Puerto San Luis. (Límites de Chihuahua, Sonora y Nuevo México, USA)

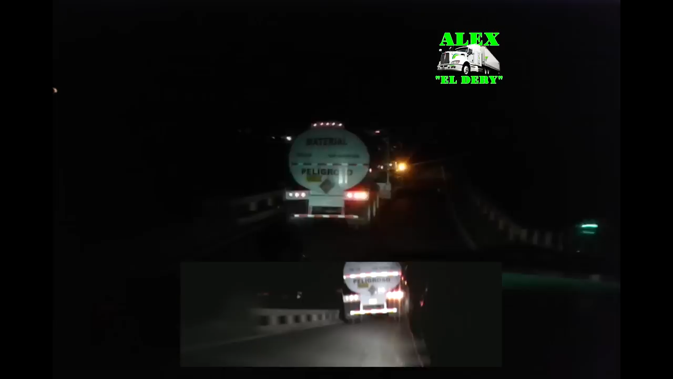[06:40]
Y acuérdense que en estas carreteras, onda, el que va subiendo lleva la preferencia.